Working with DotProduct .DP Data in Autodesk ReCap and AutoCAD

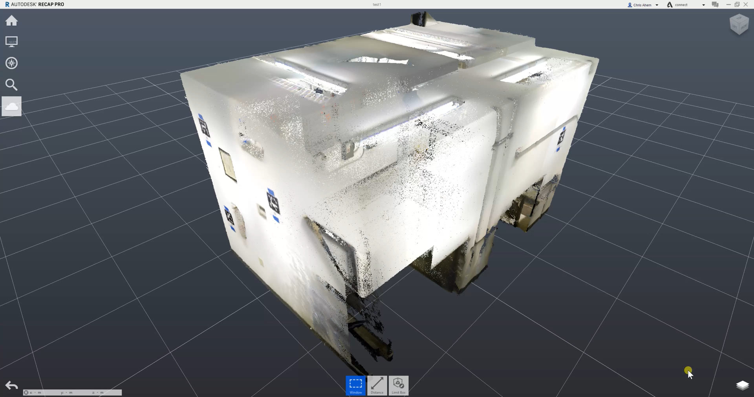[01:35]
launch project and there's your DP data
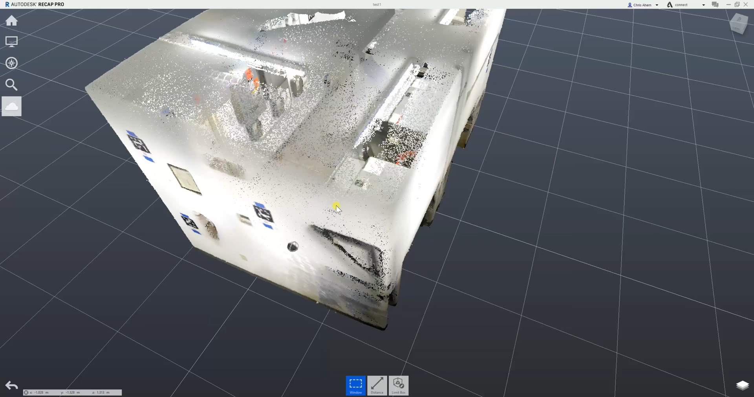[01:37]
and recap here in recap I'm going to show you a few
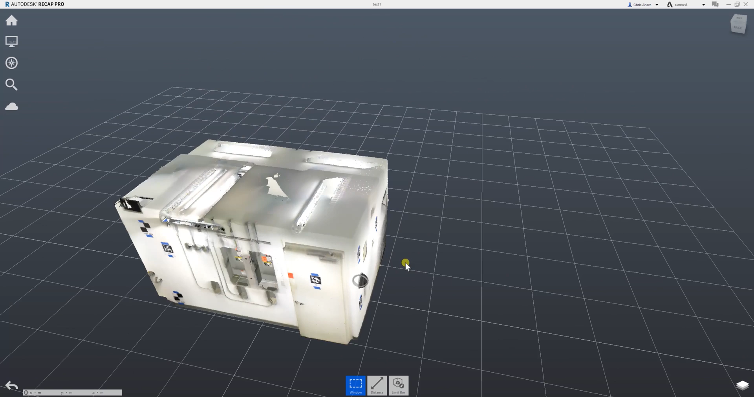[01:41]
quick examples of what you
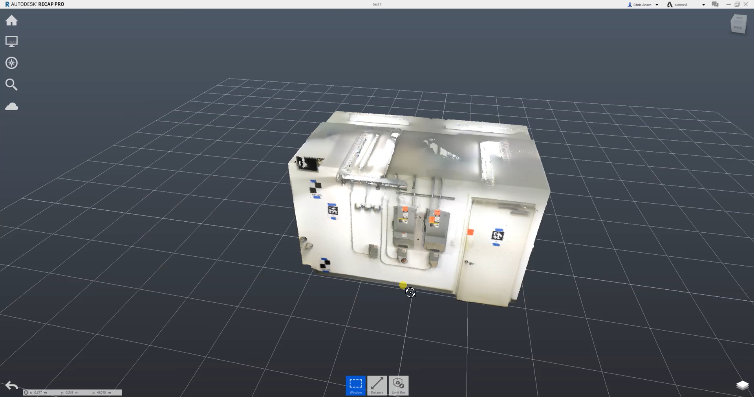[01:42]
can do with your point cloud data this is the Autodesk point cloud management tool so there's a lot of
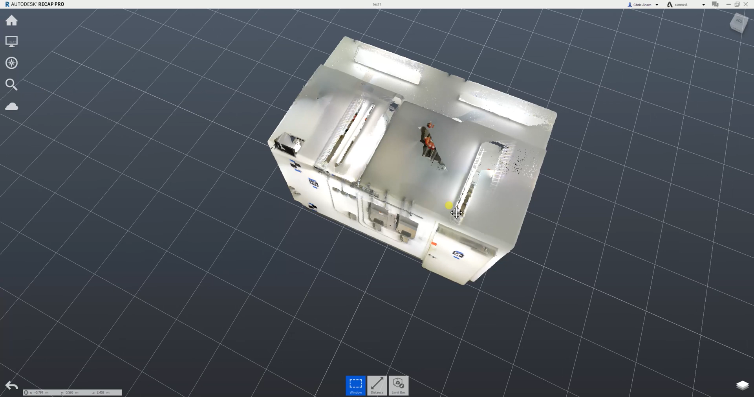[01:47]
functionality built in for working with your dot product color point clouds first
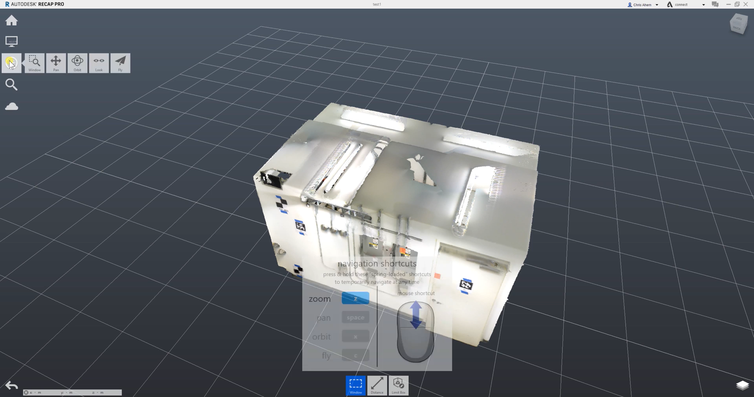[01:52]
off I'm going to crop out the roof on this room for example so if I scroll down to
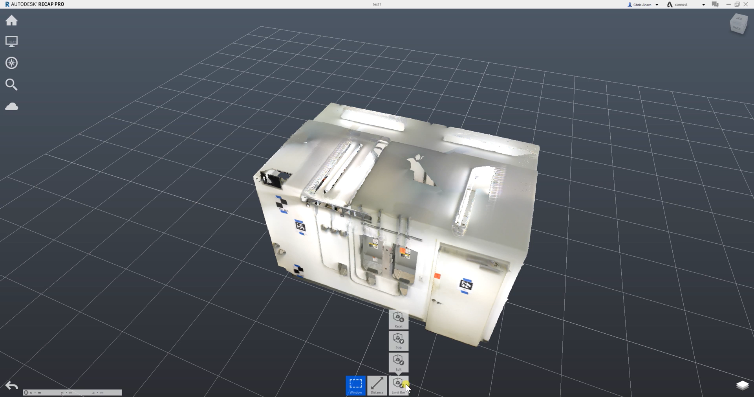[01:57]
the bottom here and select the limit box edit option it'll give me this box that I can move around
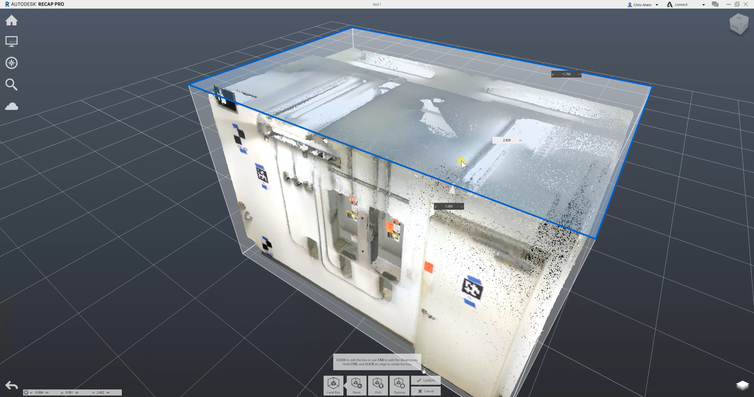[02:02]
I can drag down the ceiling
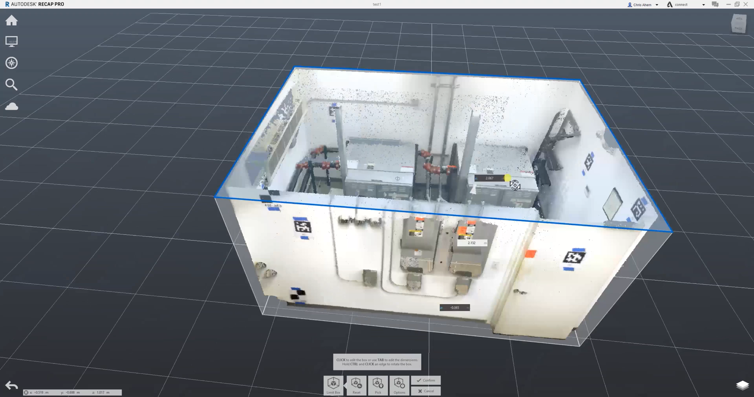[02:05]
I could also do the same with a wall for
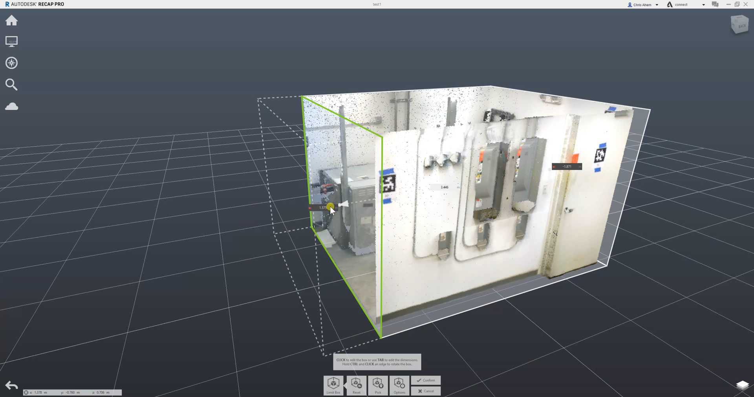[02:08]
example I hit confirm to complete the crop you can also just
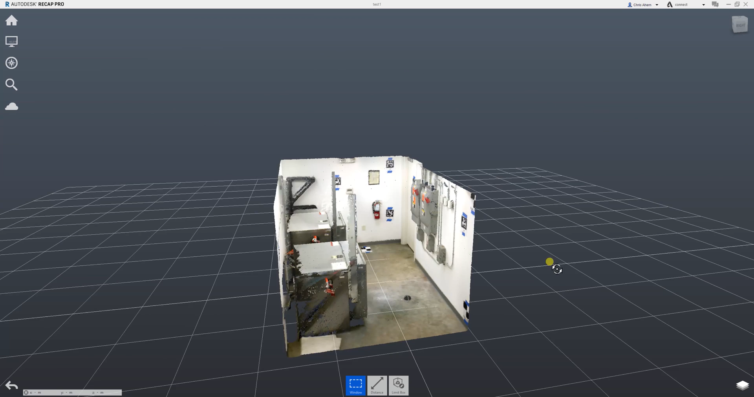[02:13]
select with your mouse anything that you want to crop out of your scan and
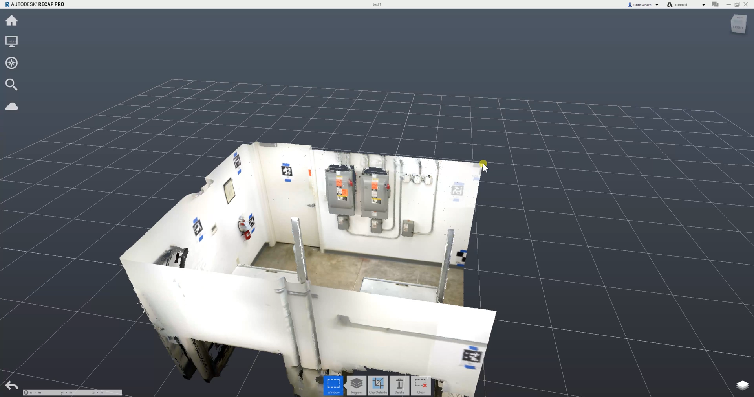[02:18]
hold shift or alt to add or subtract areas
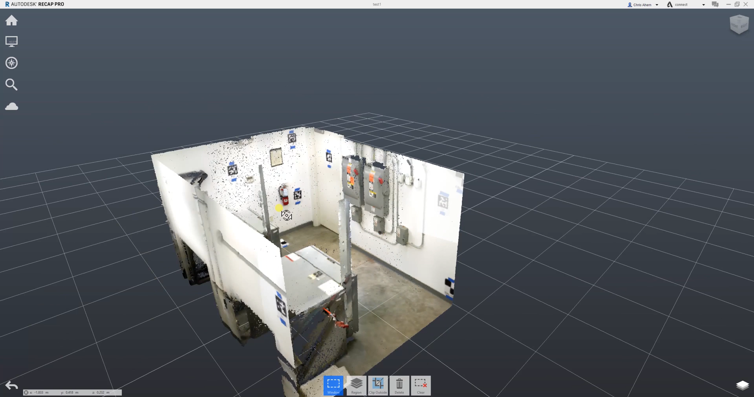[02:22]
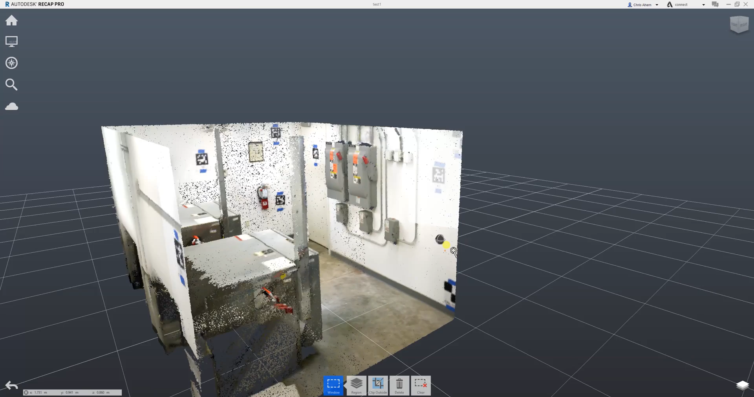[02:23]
so it's a white wall but you should be able to see
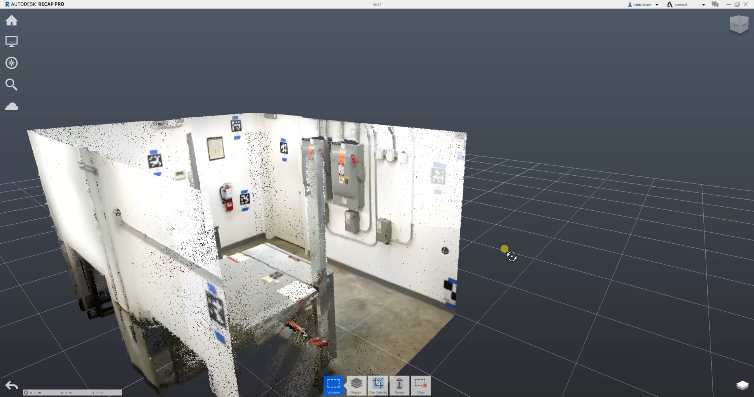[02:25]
there that I've selected this area and I just press delete on my keyboard
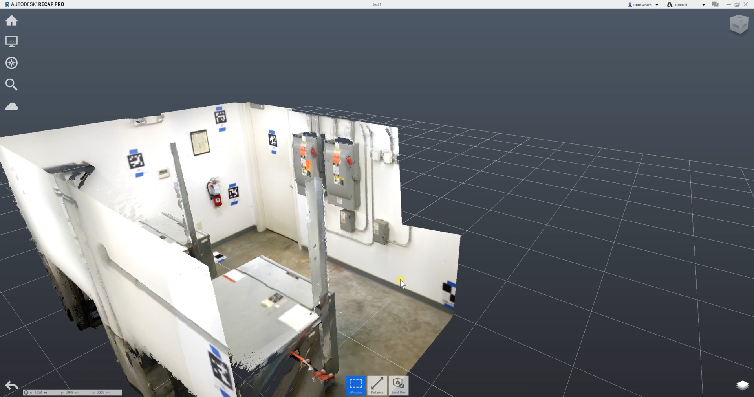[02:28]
to take that right out you can also measure distances within recap
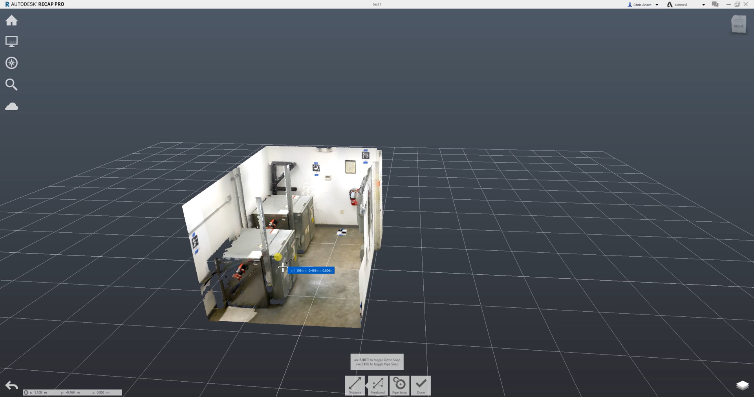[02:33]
so if I want to measure a point to point I can select multiple areas that I want to measure from directly within Autodesk recap one other useful functionality is the fly through capability so if I switch my view to fly
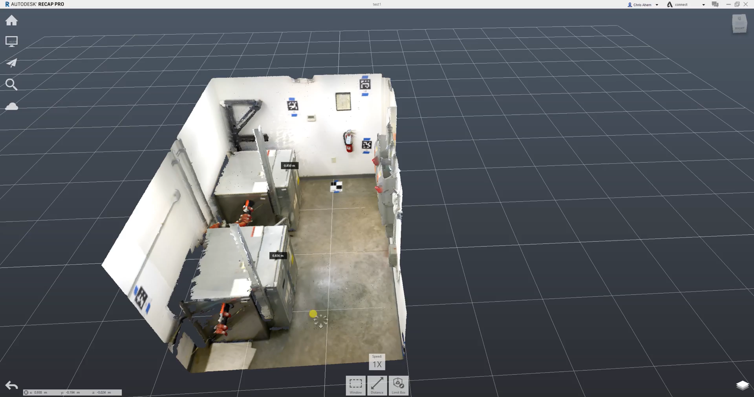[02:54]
and then hold the left button on my mouse I'm
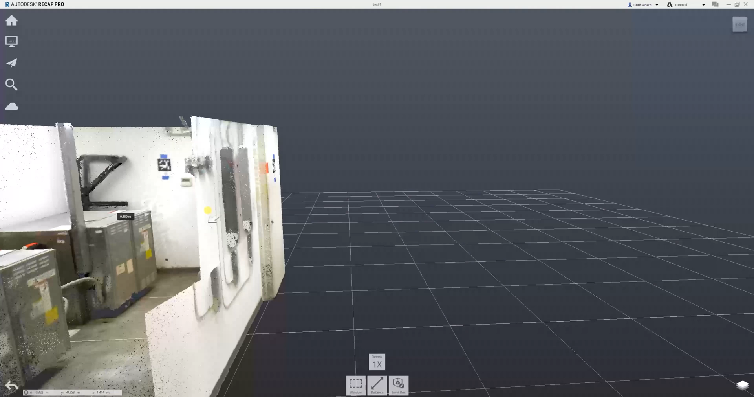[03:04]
there's a lot more built into recap including annotation different measurement functionality etc but for now we're going to move on and show
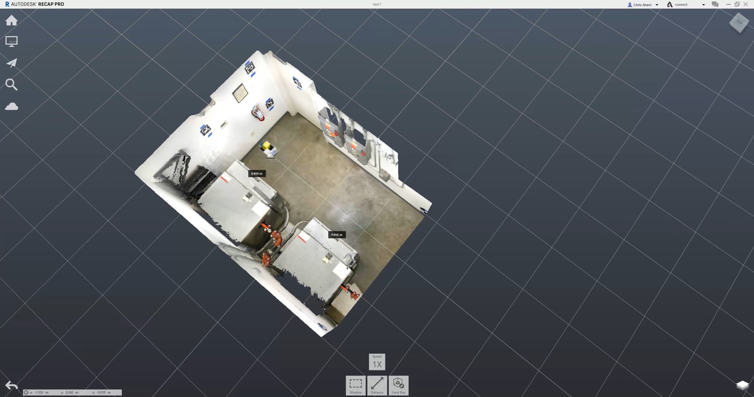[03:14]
the import procedure into AutoCAD I'll switch my view back
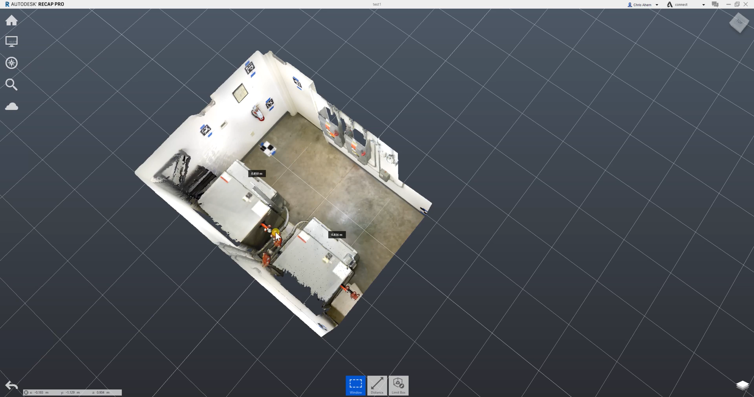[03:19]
to the standard view and in order to import into AutoCAD what I want to do
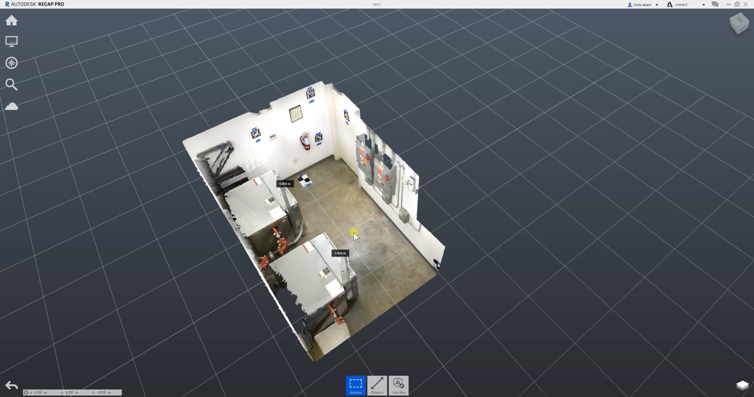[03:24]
is export an RCS file so I'll go to home export
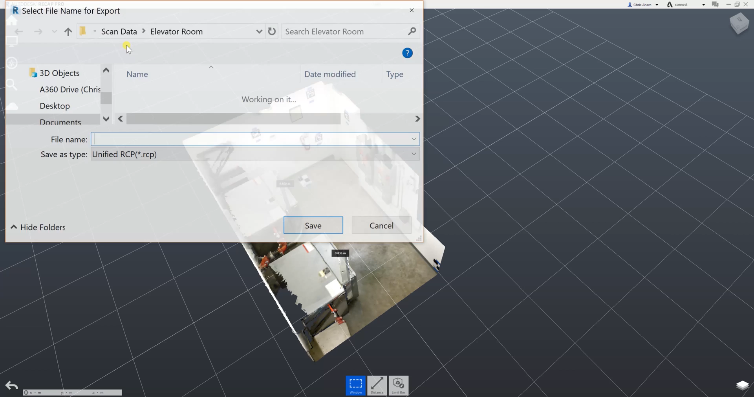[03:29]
you could also save a recap project that will also go into AutoCAD as long as you're working locally in the same machine you're not moving files around the safest bet
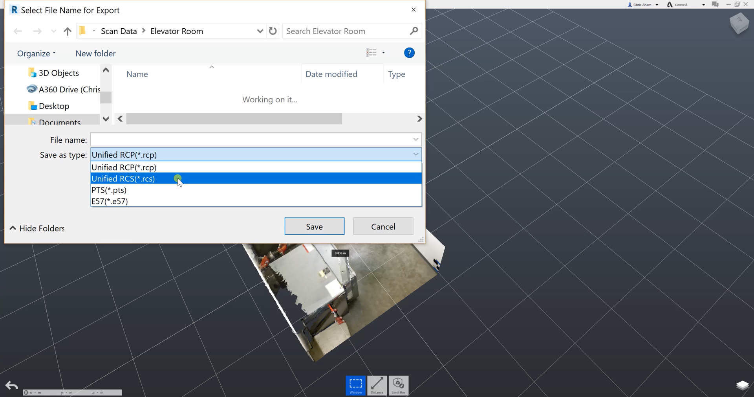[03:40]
especially if you're sharing the data is to export a unified RCS point cloud file so we'll call this test one save it to my desktop and then there's another important step here similar to import where you want to make sure
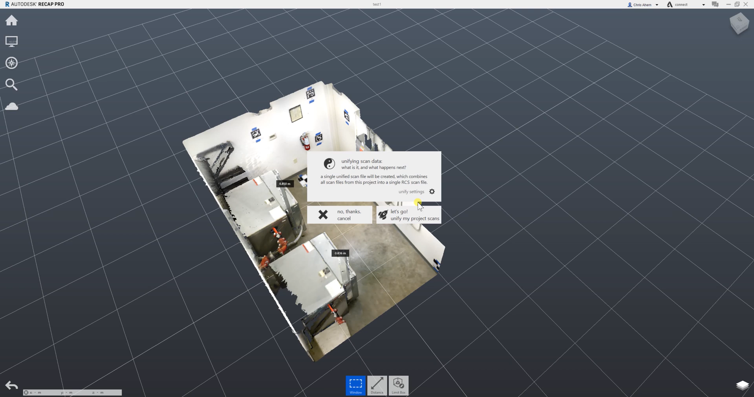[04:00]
recap does not decimate your data by default during RCS export it will decimate by five millimeters so you want to see this little gear icon hover over that and bring the spacing down to one millimeter then you hit let's go to unify my project scans